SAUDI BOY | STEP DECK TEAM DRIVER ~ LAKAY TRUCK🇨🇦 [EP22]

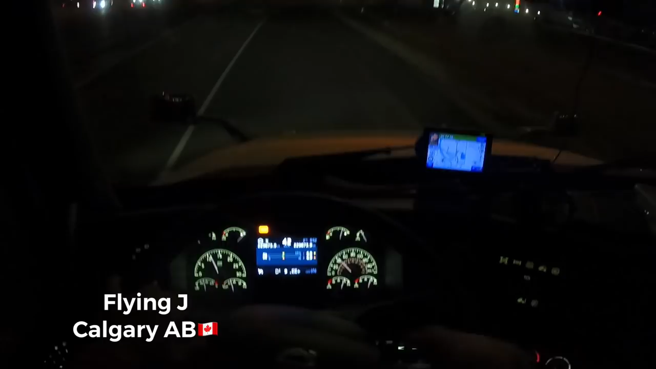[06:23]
As you can see, in 200 meters, turn right on 40th Street and then approaching destination on the right side in 180 meters.